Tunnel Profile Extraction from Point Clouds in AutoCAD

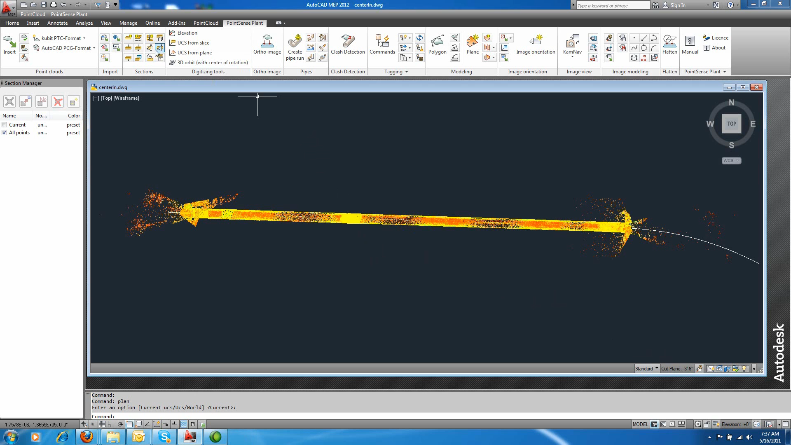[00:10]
And we're going to use our multi-slice tool to multiple slice along this center line path, or curve. So what we need to do is select this curve in AutoCAD first. And it gives you your starting and end point, and now I'm going to choose how often I'd like a slice along this interval. So let's say every 25 feet. You also have the option of manually inserting slicing points by clicking in AutoCAD or typing it into that prompt.
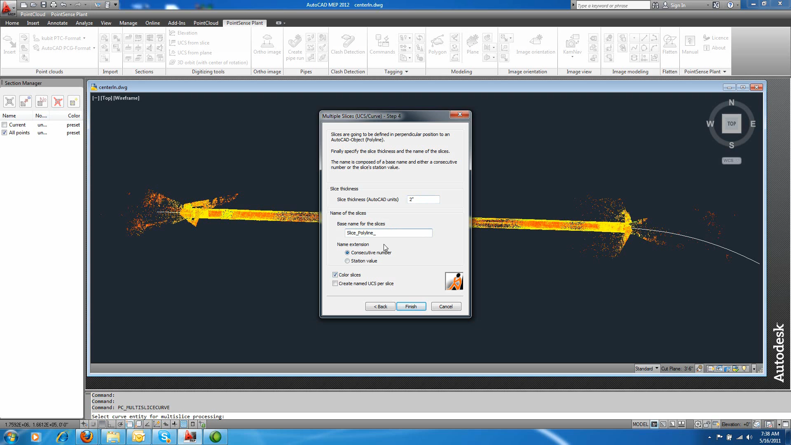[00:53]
And I'm going to keep thickness of each slice around 2 inch thick per profile, and I'm going to go ahead and color these slices. I click finish when I'm ready. And you can see multiple slices are created 25 feet from each other.
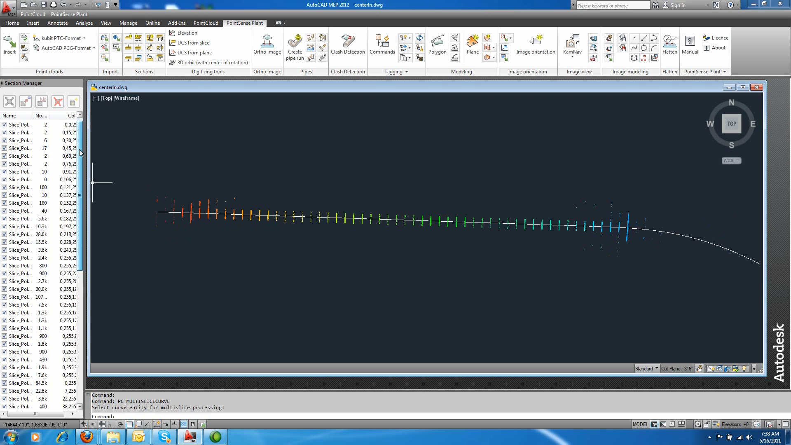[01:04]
And in my section manager, I have a slice representing for each slice in the section manager. There's one on the screen. Just to show you quickly, we're roughly 25 feet, and I just chose two points arbitrarily.
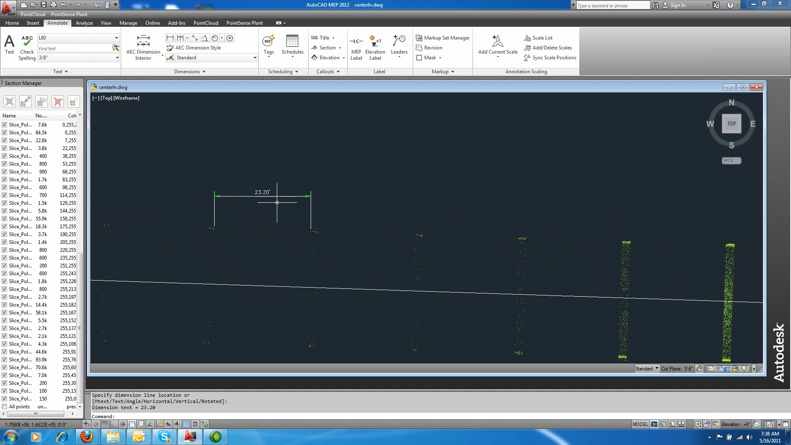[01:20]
25 feet apart per profile slice.
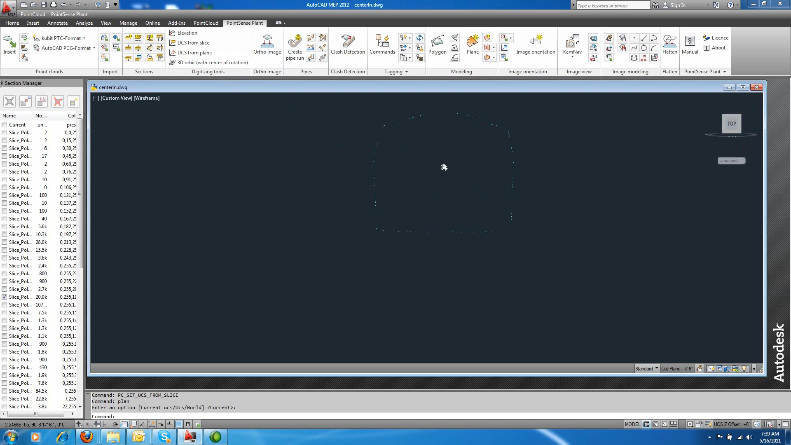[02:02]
And I zoom in, and I can see right on the profile, my UCS is set up for this view. And I can easily take dimensions if I want to.
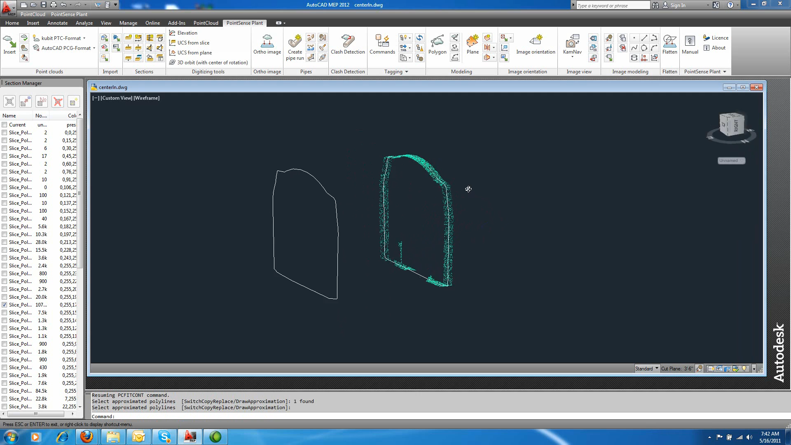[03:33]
And it did a best fit based on those number of vertices. So you can continue to do this for each section that you want to fit or each profile that you would like to digitize.
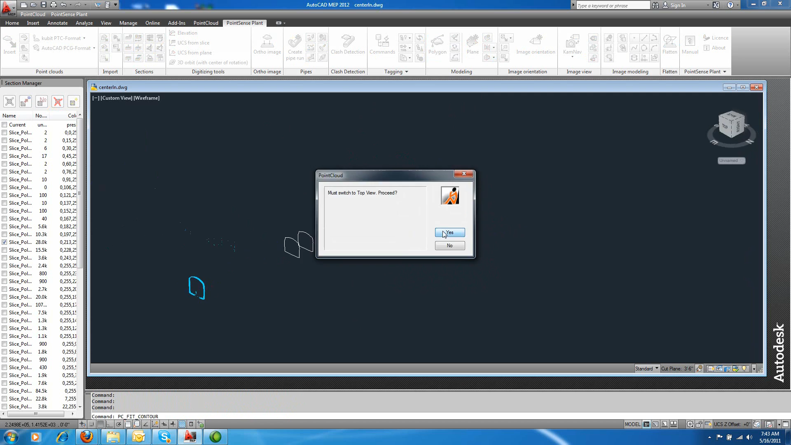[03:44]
I'll do this one quickly. Select and enter.
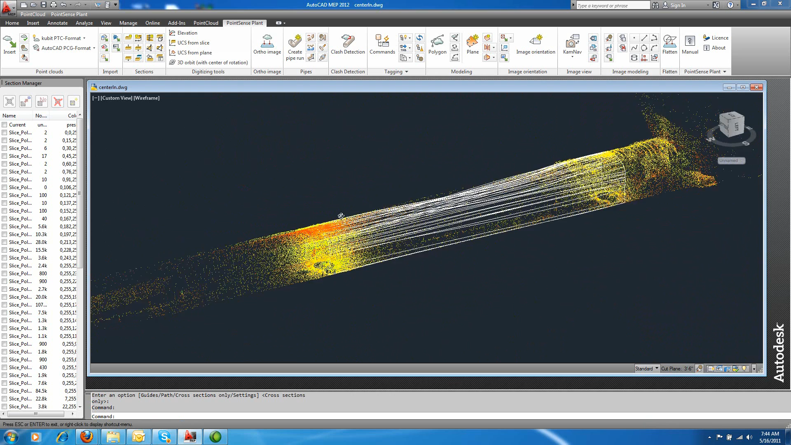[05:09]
Maybe change view if you want to see a realistic view of the tunnel.